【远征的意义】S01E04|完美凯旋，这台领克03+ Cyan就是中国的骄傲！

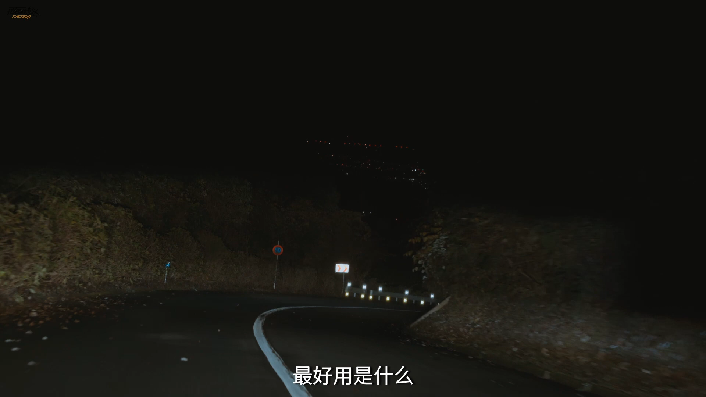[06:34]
其实开着这一台车晚上跑山最好用什么就是这一套改良过的矩阵CLED大灯整个山路就好像变成白天一样超舒服你只需要专心开车就OK这个山路呢我觉得还蛮适合这一台领克的03家SIGN定制版去跑就很稳就不是说去追求那个圈数有多快就是它整个过程会让你觉得很放心的去跑山因为很多时候呢你真的开着一台大马力的车话说我调的很运动的车你在市区里面总是有种被困着的